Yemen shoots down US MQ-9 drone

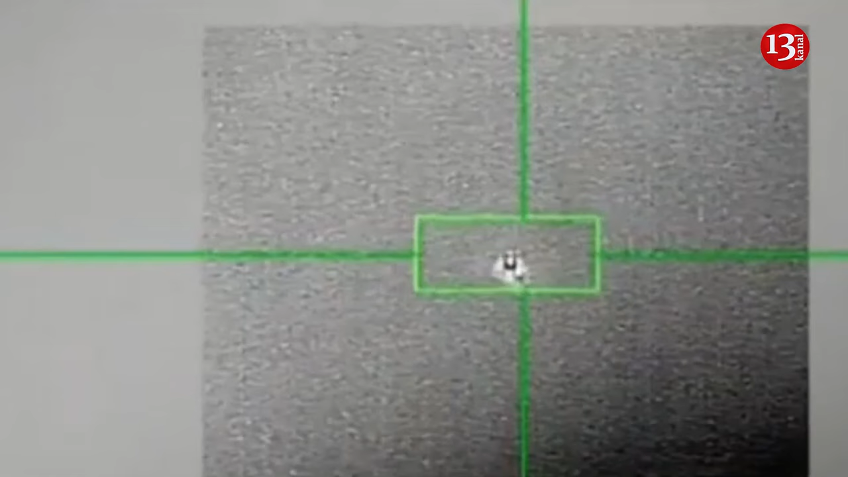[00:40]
a Pentagon official told ABC News.
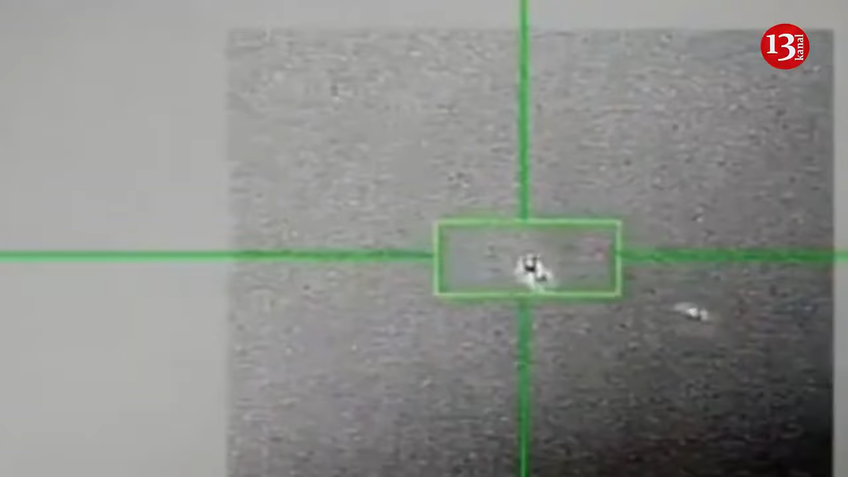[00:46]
The group also shared footage which they claim showed the strike, where an air defense missile is seen hitting an aircraft and erupting into flames.